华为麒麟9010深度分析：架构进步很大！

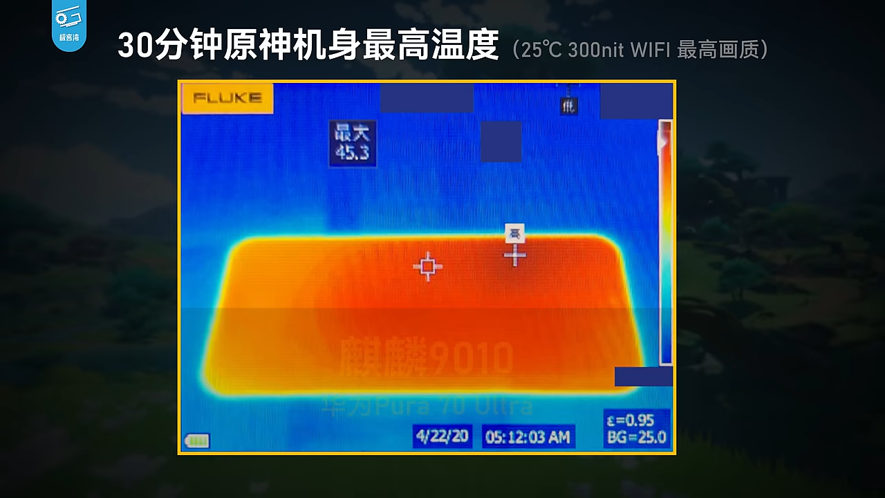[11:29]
3度得益于良好的均热设计热量是被分摊到了整个手机上考